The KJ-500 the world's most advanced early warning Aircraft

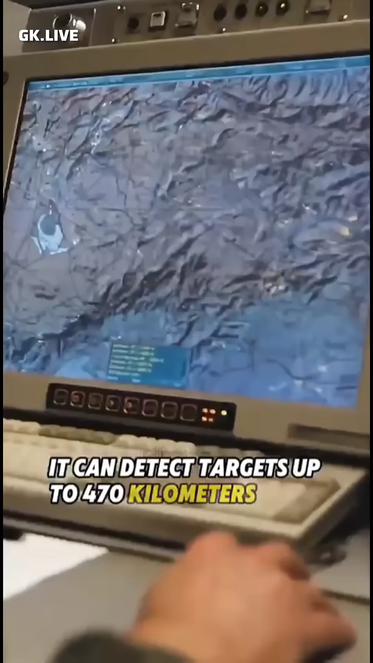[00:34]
It can detect targets up to 470 kilometers away and track hundreds of them at once.